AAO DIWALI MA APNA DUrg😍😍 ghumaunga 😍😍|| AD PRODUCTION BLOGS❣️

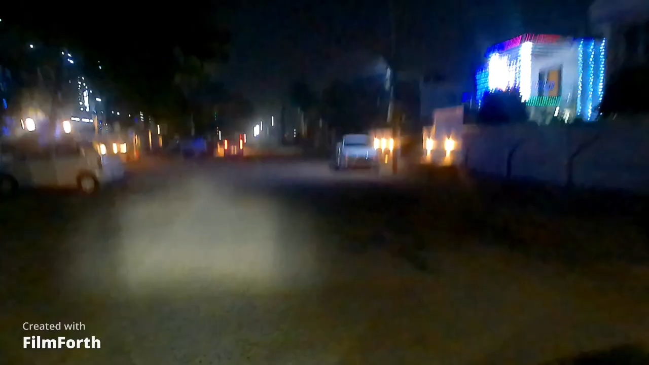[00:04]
भाई ये देखो, यहाँ का देखो डेकोरेशन, यहाँ का देखो। मैंने बोला
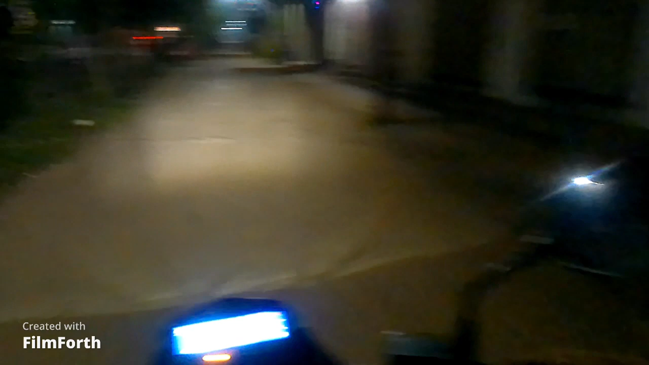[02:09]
तो यार आप लोगों को दिखाते हैं दिवाली के माहौल कुछ ऐसे होते हैं हमारे पड़ोसी में, समझ रहे हो ना। तो चलो सो भाई ये है देखो, ये मार्केट फिटनेस का सीन है।
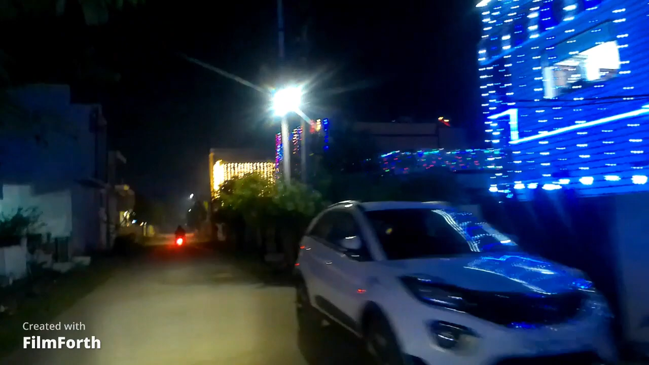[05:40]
बहुत अच्छा लगता है कि दिवाली में हर जगह रोशनी रोशनी, नहीं तो बाकी टाइम तो सब नॉर्मल रहता है। ये देख रहे हो पूरा लाइन से घर वर सजा हुआ है, आ हा, क्या लग रहा है, कितना अच्छा लग रहा है भाई, आप लोग देख सकते हो।
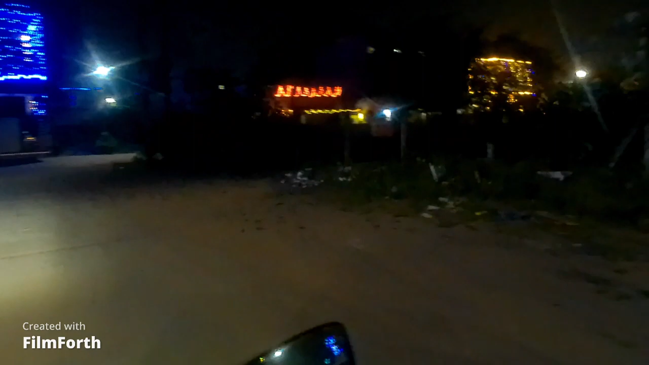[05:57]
तो यहाँ पे रुकता हूँ, वो वाला घर ना बहुत अच्छा लग रहा है, तो वहां पे थंबनेल के लिए मैं फोटो ले लेता हूँ।
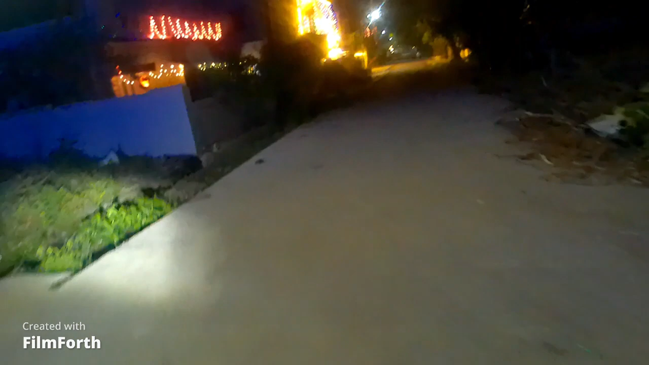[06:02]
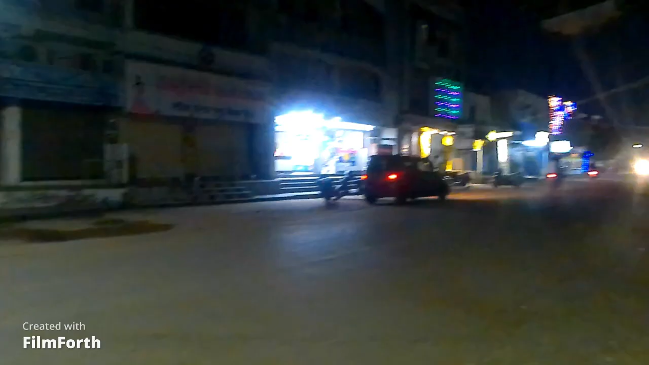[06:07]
तो भाई ये रोड है, और आज गोवर्धन पूजा करके ना सब गाँव वाँव में रहते हैं,
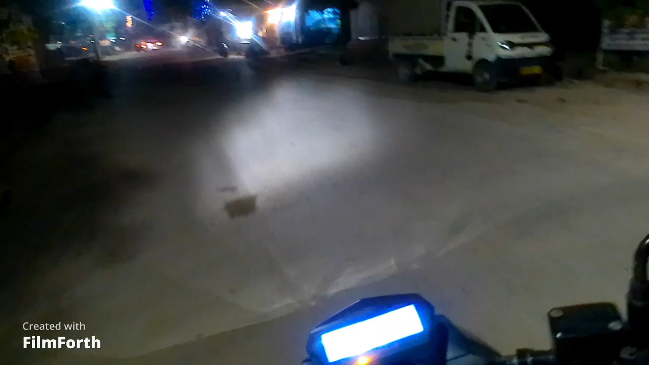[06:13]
तो ना इस बार ज्यादा भीड़ नहीं है भाई यहाँ पे, मतलब ये रोड ना, मतलब आज भीड़ नहीं है यहाँ पे, नहीं तो ना रोज भाई इतना रश लगे रहता है ना ये रोड पे, क्या बताऊँ।